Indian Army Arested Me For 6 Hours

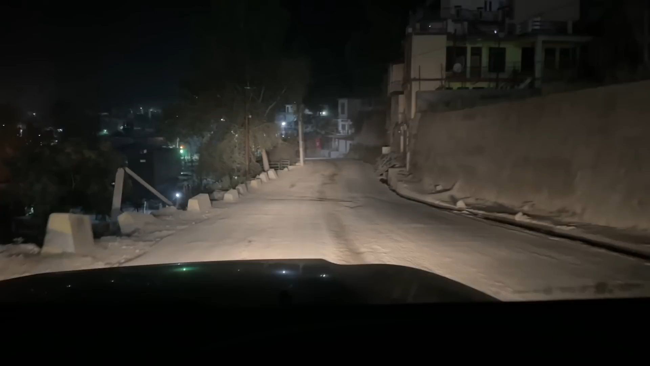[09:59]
पर यह थोड़ा सा रोड खराव है नहीं तो भाई खीचू-खीच है सब कुछ यह खाली पड़ा अभी फिलालिया अगर थोड़ा ठीक होता ना तो थोड़ा जल्दी पहुंच जाते इतना लंबा सफर करने के बाद और यह जाम